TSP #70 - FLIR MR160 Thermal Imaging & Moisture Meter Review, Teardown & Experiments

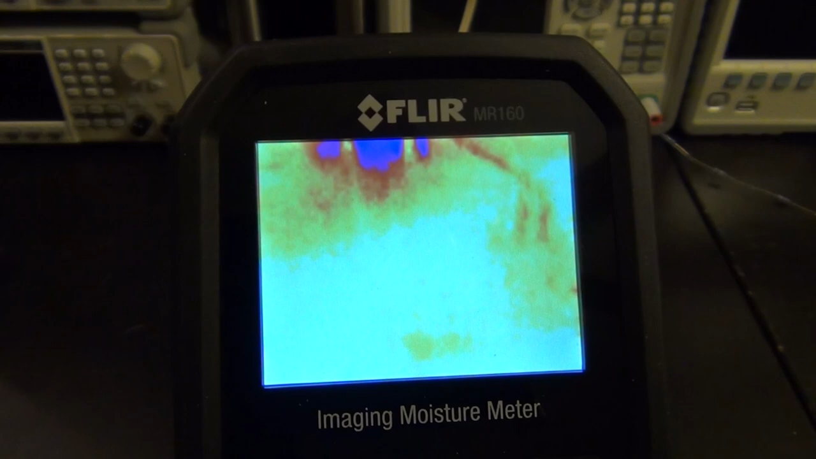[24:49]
In fact, this instrument, the MR160, so aggressively auto-scales the range of the
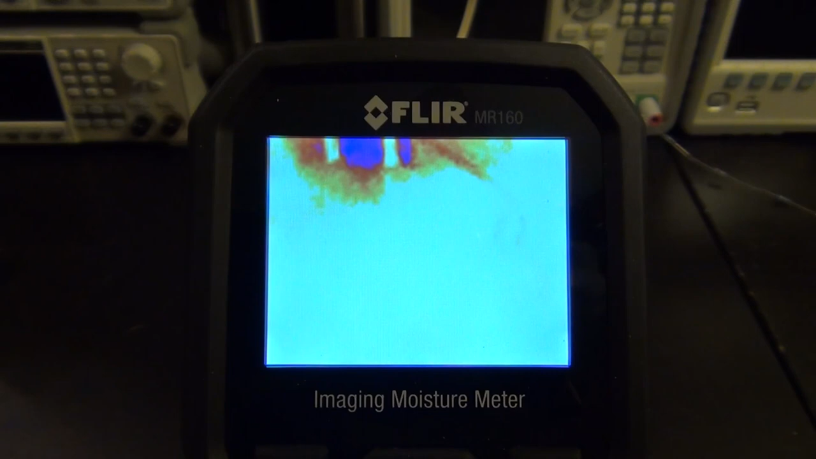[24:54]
temperatures that it makes it sometimes a little difficult to see things. So, as soon as I bring my hand in, you can see it instantaneously changes the range of temperature.
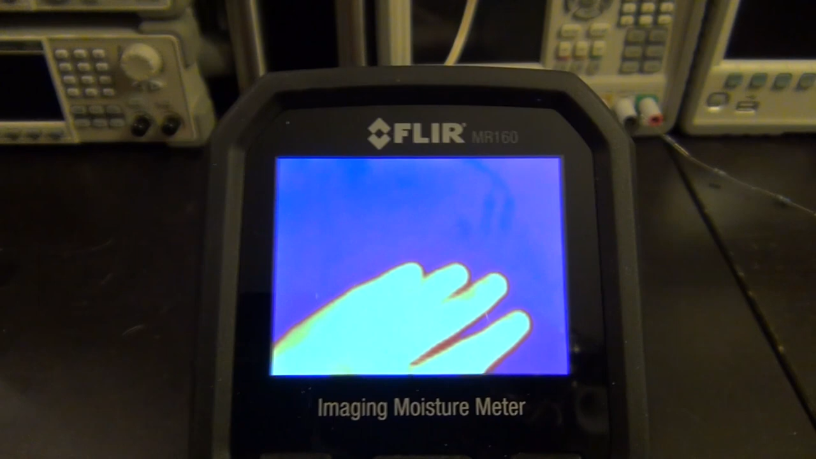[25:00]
Oh, it's actually going to power off now. There we go. So, there you go. So, you can see my hand very clearly and the resistors are right next to my hand right now. So, they're definitely all at the same temperature as ambient.
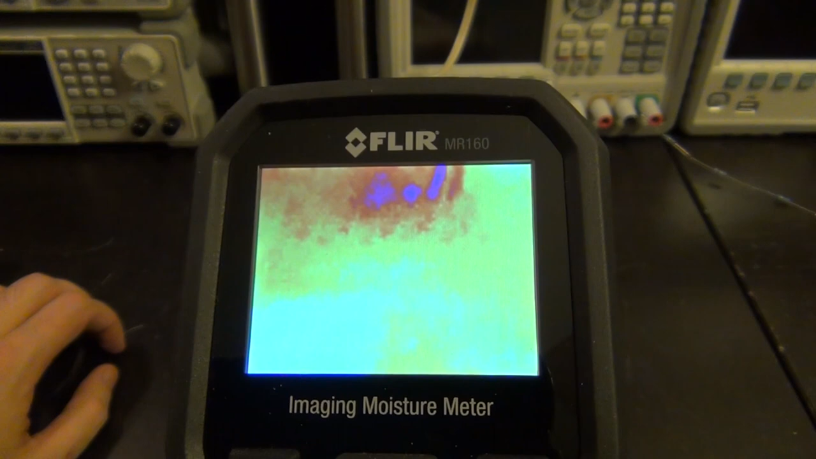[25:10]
And, as soon as I remove my hand, then the temperature range changes.
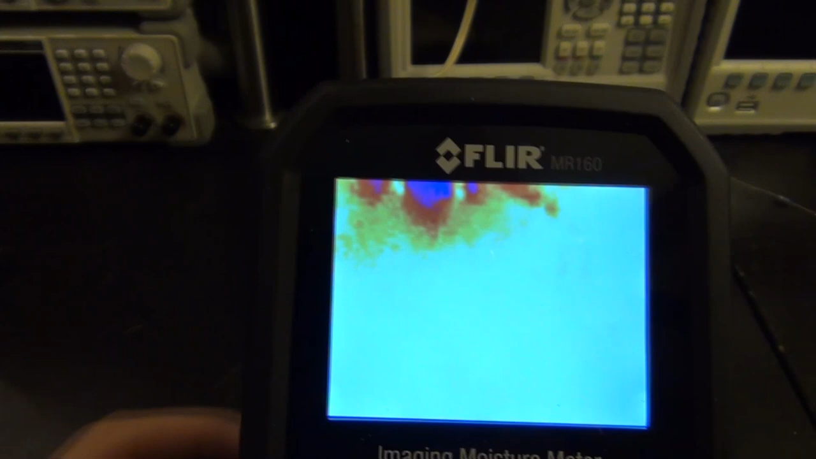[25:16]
Now, that's where the locking the scale comes in. So, if I lock the scale right now and I remove my hand, then the scale will not change anymore.
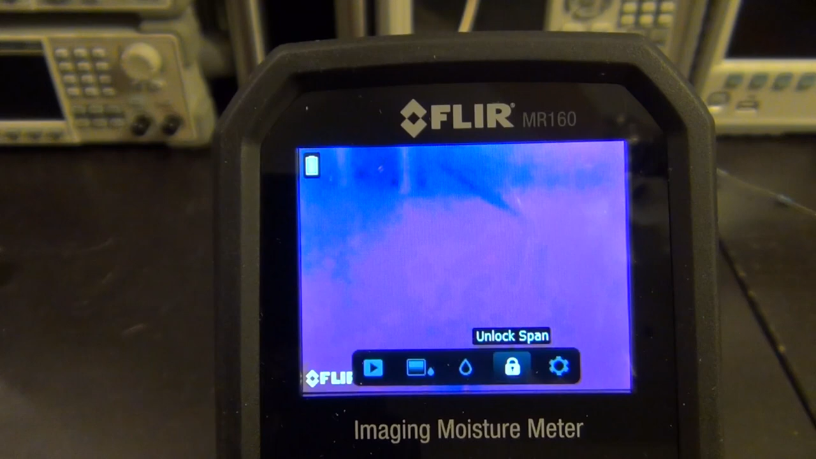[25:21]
And, that can be very handy when you're looking at electronic stuff.
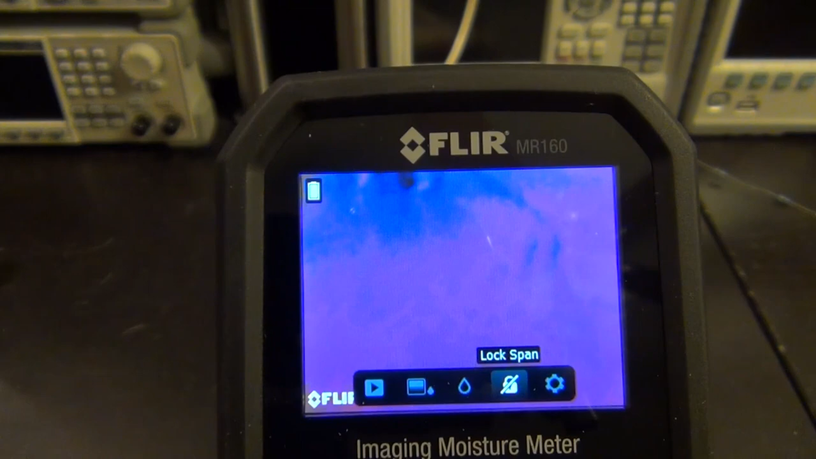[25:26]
So, let's go ahead back to the normal mode. And, I'm going to go and enable the current and let's see what happens.
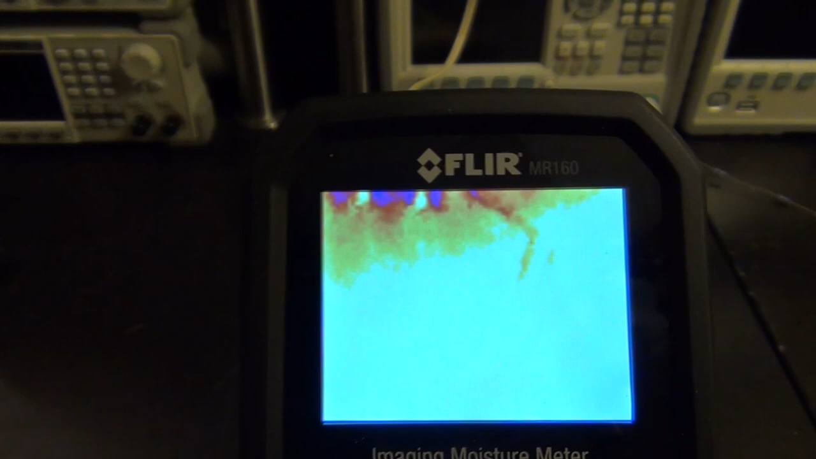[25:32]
There we go. And, we're beginning to see the individual resistors warming up.
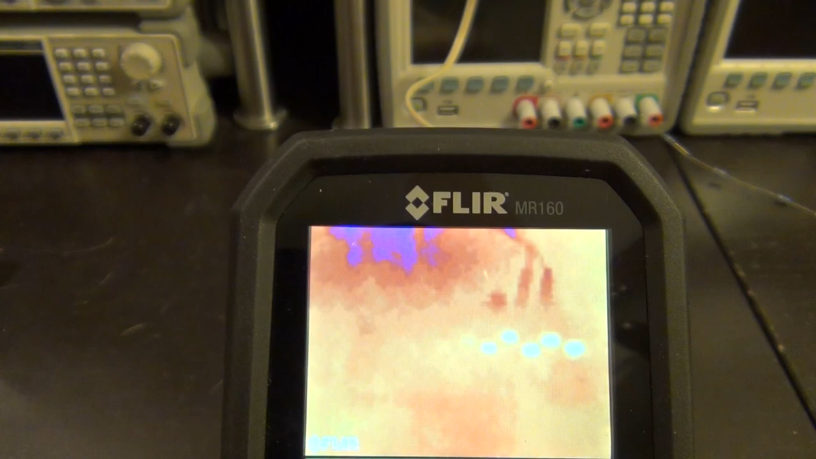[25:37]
Now, because they're so small compared to the full frame, we're still going to get this auto-ranging.
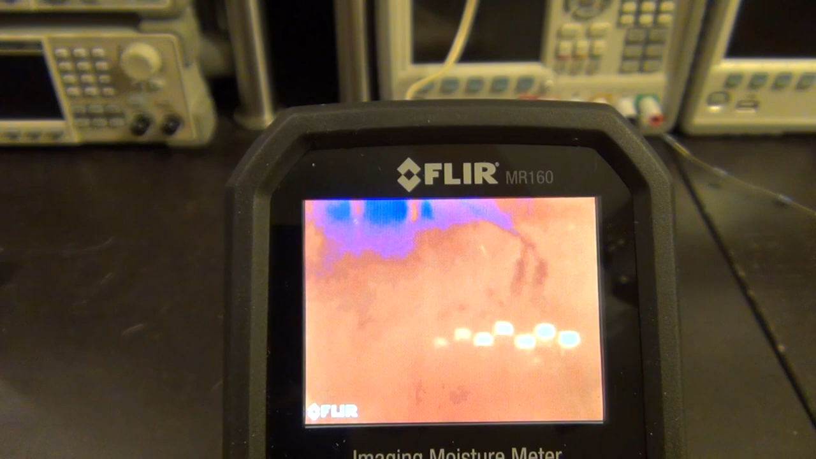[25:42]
Now, if I bring my hand in, you can still clearly change the range. So, let me keep my hand in there.
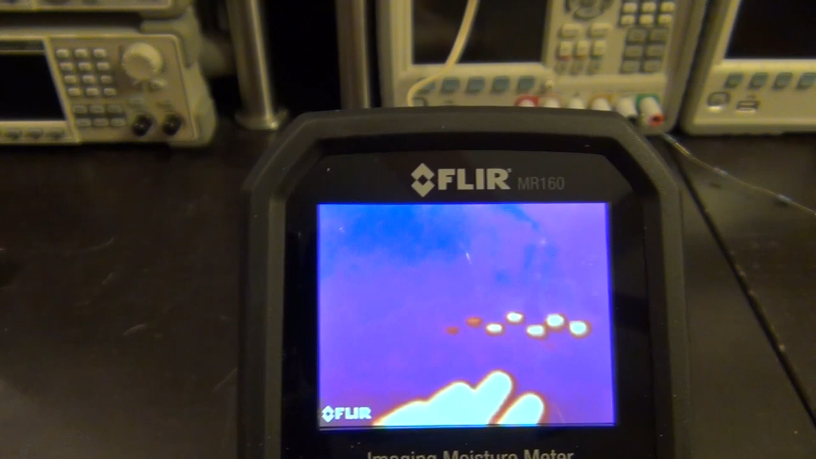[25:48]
And, let's go ahead and lock the scale. So, this way, we're looking at it like you would look at, you know, when you're trying to debug some piece of electronic.
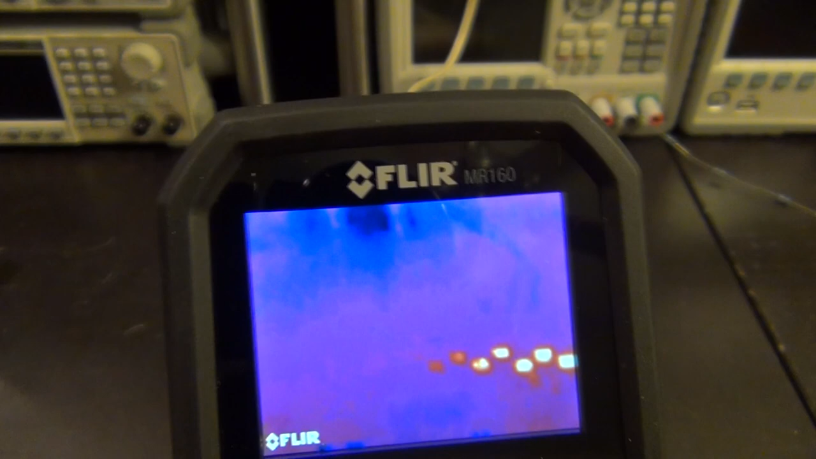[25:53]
And, you can clearly see a couple of the resistors and in gradient,
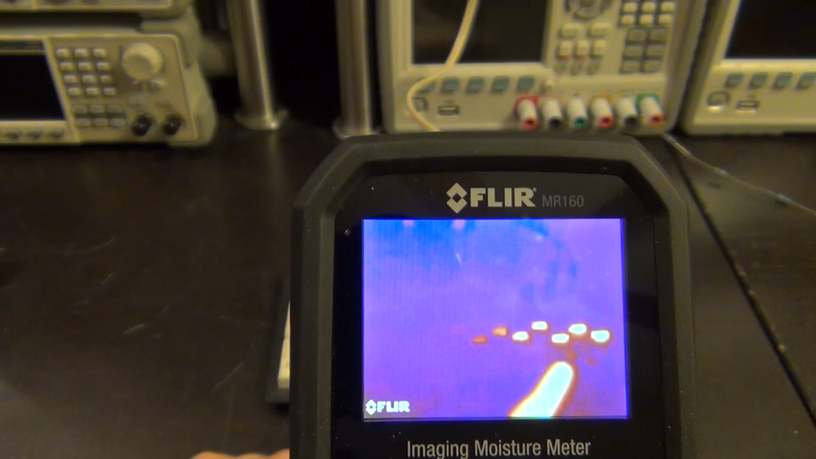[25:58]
they're changing in terms of how bright they show up on this palette. I'm using the iron palette.
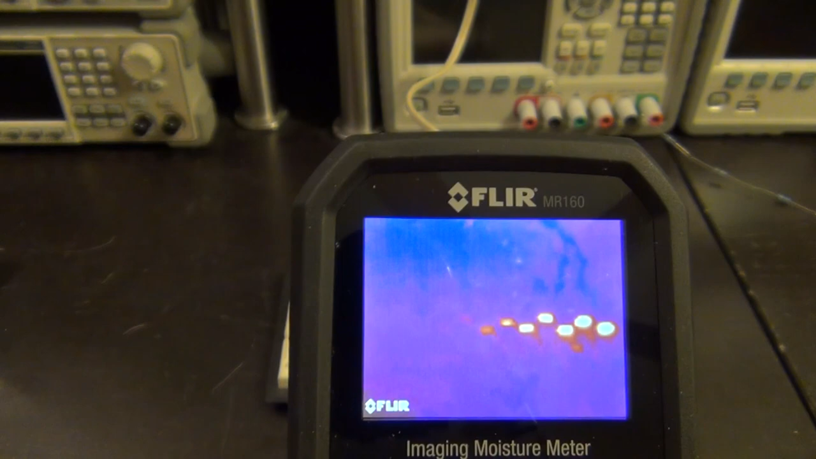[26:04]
I can go ahead and change the palette. For example, go over here and change the palette to rainbow, for example.
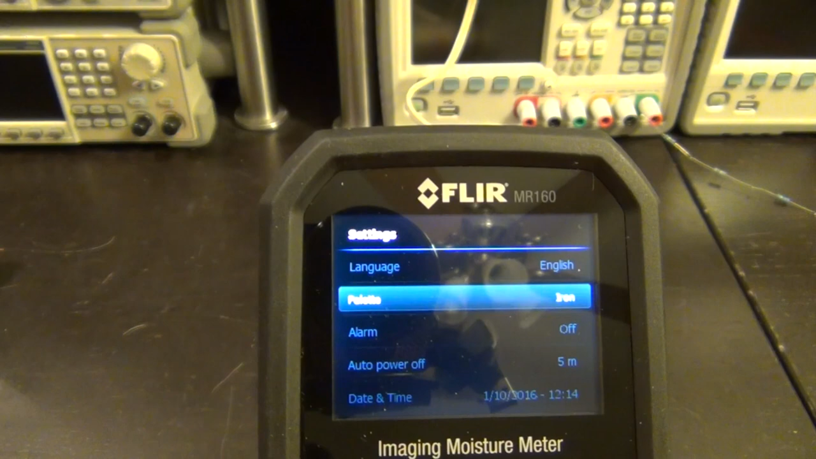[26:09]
And, you can see very clearly where those individual hot resistors are.
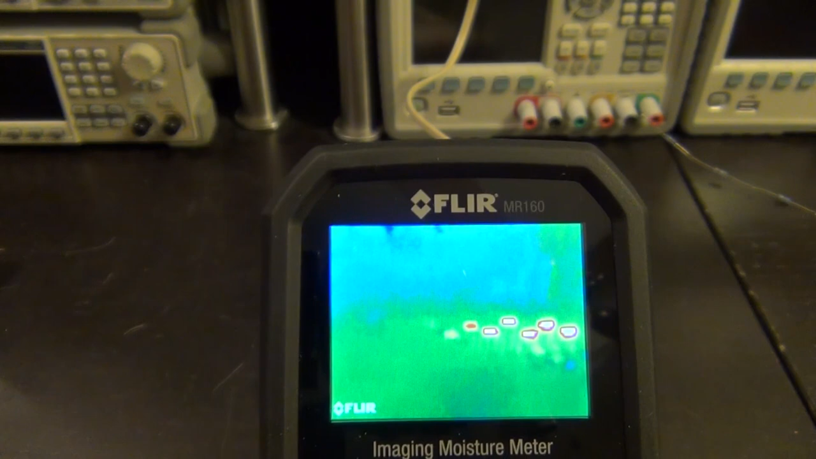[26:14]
So, we can even go ahead and push it further and destroy these resistors and see what happens. Let's put twice the current in there. I'm trying to do too many things at the same time here. There we go.
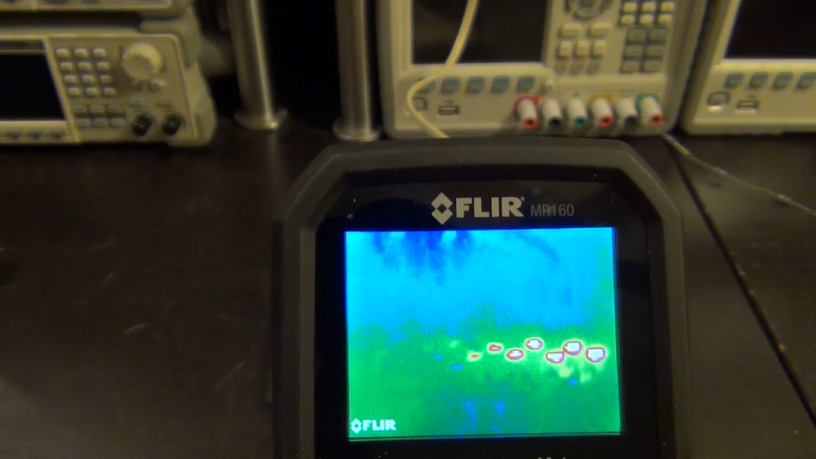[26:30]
Now, they're going to be very, very hot. So, the first one might actually start to burn up. But, there you go. You can see the individual points. Now, you're beginning to see some hot spots actually directly forming on the PCB itself.
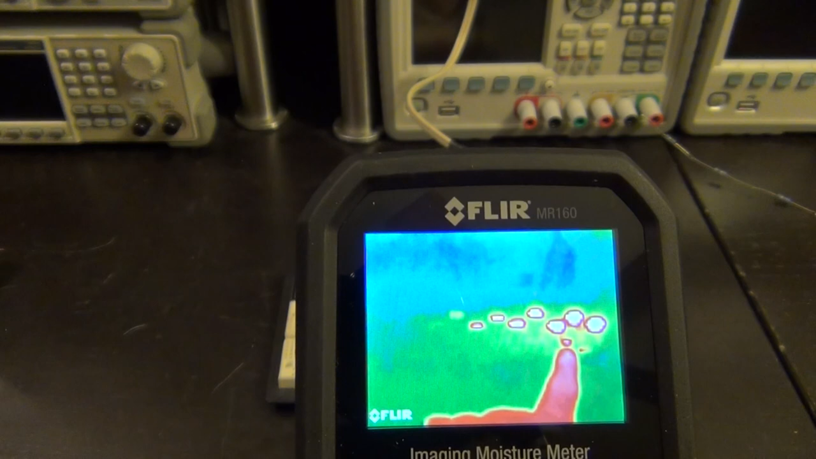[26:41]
And, I can smell the resistor already.
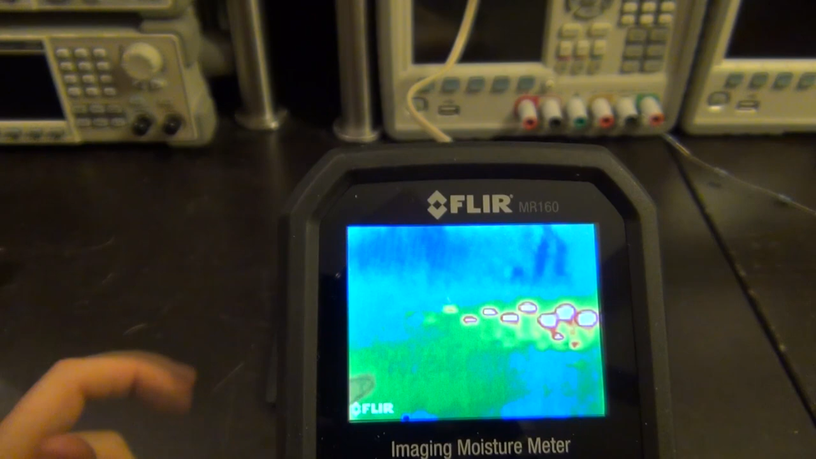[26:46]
So, you don't see all of them, obviously, because the range is limited. Now, we can go back, for example, and change the auto scale again.